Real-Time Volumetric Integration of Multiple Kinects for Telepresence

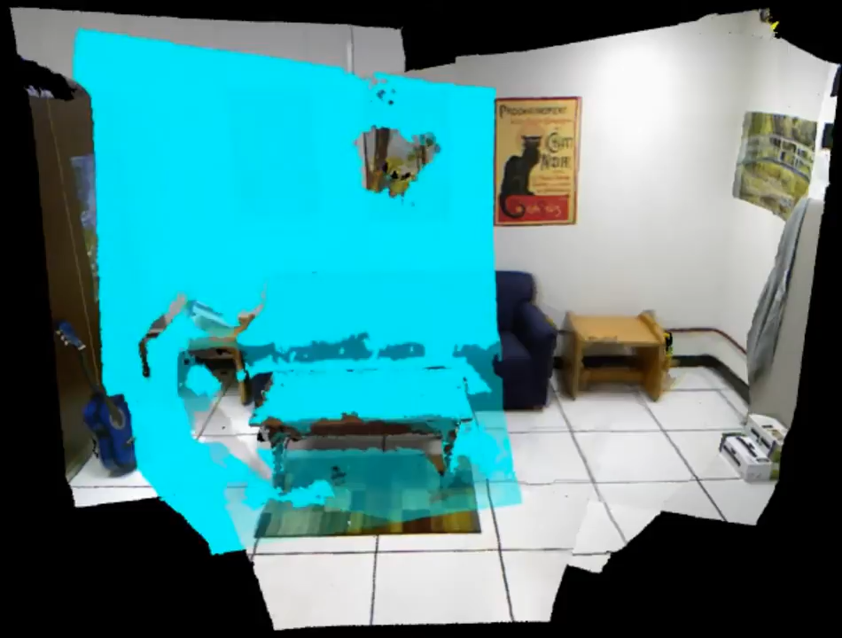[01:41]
The distortions and biases in the depth data are corrected, and motion is detected in the color images for use in later processing.
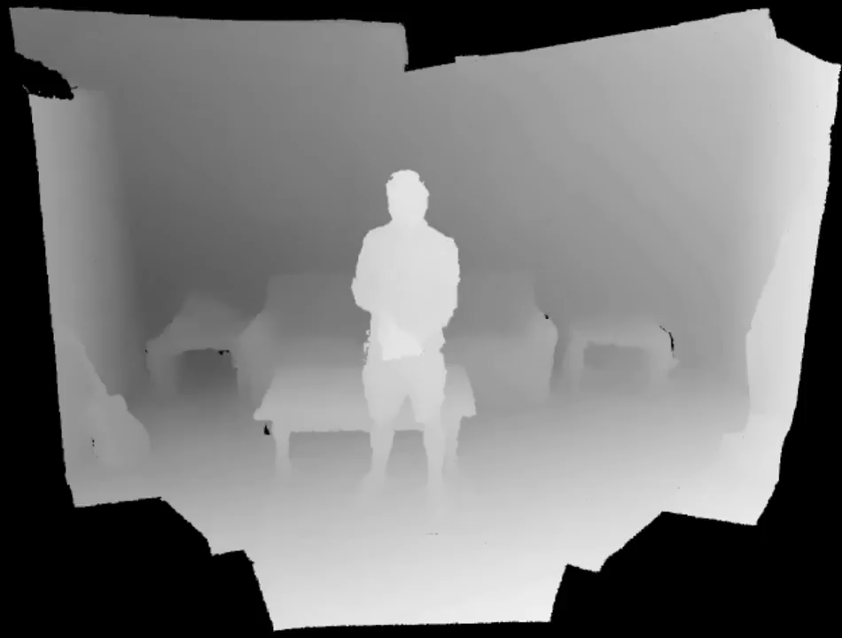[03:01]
Scene change detection information and a background model are used to decide if data should be discarded or accumulated, and whether data should be retained in the presence of missing data or occlusions.